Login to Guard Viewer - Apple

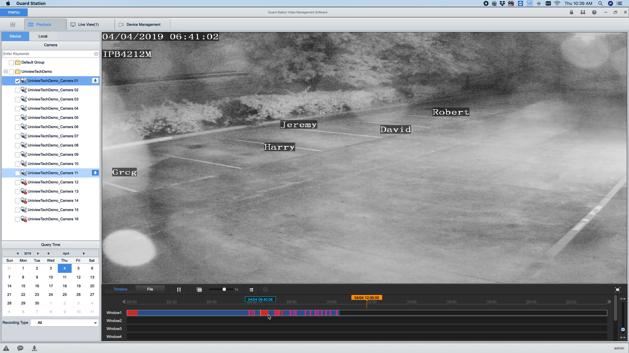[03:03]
And so this is, you know, the nighttime on this particular camera. So really pretty easy to navigate. You can select another day by clicking on the calendar over in the bottom left hand corner.